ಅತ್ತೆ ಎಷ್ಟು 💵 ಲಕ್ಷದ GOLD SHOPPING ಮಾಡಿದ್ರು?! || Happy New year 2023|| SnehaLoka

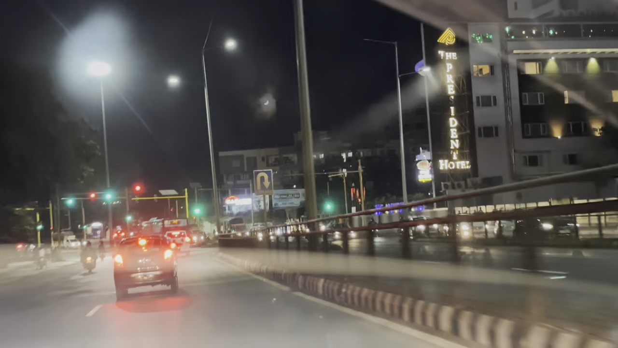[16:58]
ಆ್ಯಂಡ್ ಇಲ್ಲಿ ನೋಡ್ತಾ ಇರ್ಬೋದು ಚಂದ್ರ ಎಷ್ಟು ಚೆನ್ನಾಗಿ ಕಾಣಿಸ್ತಾ ಇದ್ದಾನೆ ಅಂತ.